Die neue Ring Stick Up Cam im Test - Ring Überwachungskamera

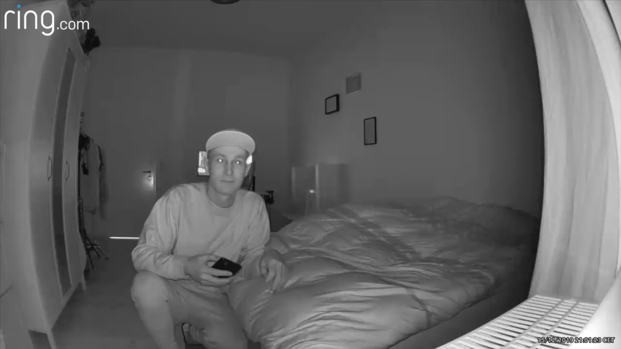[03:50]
Das Bild sieht sehr gut aus und hat immer noch wirklich viele Details.
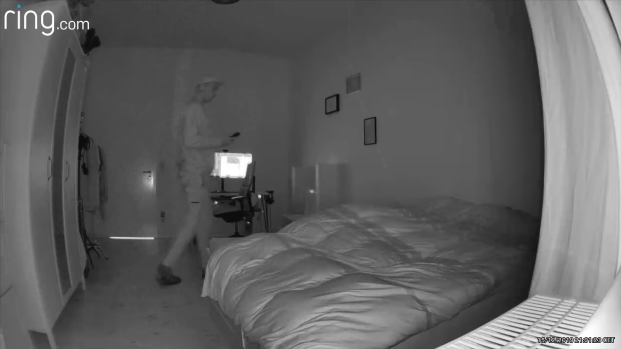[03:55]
Auch leuchten die Infrarotlampen einen großen Bereich aus, in dem man alles erkennt. Für mich war zum Beispiel immer noch das ganze Zimmer problemlos zu sehen.